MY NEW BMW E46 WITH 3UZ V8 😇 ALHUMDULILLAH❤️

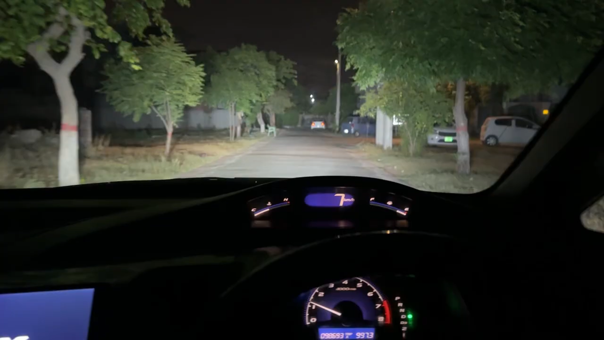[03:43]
और यहाँ हम अप्रोच कर रहे हैं अपनी और आपकी नई गाड़ी की तरफ, जो कि ये रीबर्थ नहीं है।
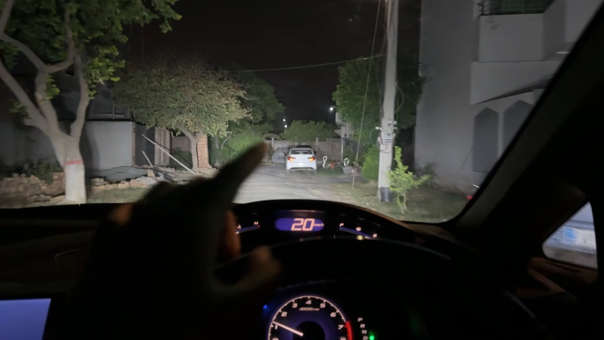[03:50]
इसके सामने कपड़े में हमारी
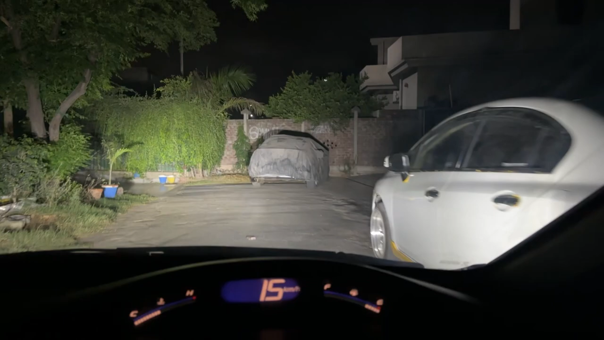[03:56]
नई गाड़ी मौजूद है और इसका ये बिग सा एग्जॉस्ट भी मौजूद है।
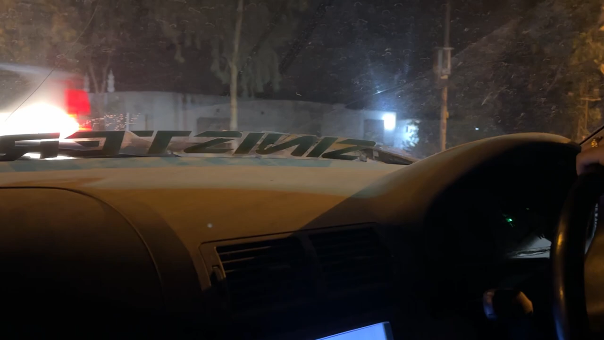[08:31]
वो गाड़ी जाने दे उधर से, परली साइड से गाड़ी जाने दे।